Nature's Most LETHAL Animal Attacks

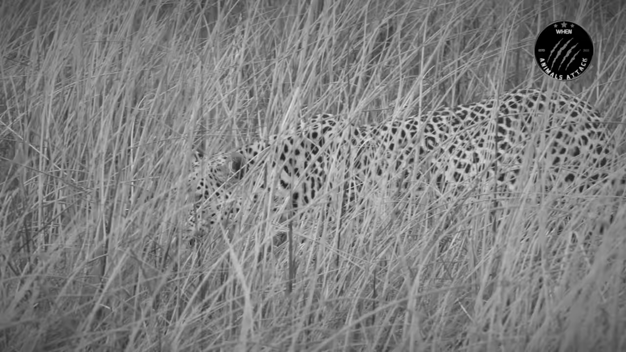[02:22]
Unbeknownst to Ganga, a stealthy leopard was lurking nearby, watching and waiting for the opportune moment to strike.
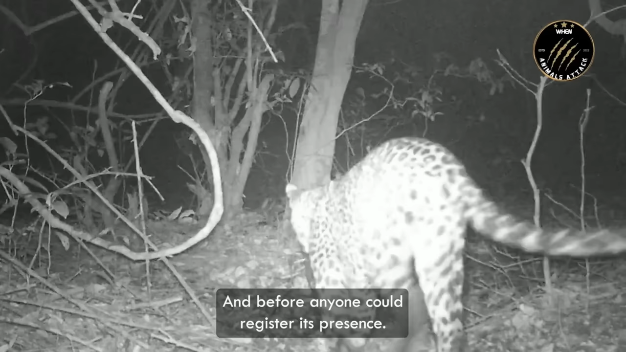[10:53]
And before anyone could register its presence, the leopard would then spring forth from the shadows,
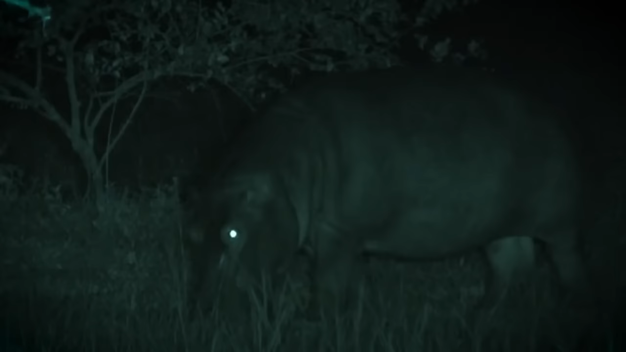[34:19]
They subsist on a diet predominantly made up of plants, and as nocturnal animals, they graze on the banks at night and spend their days in the water.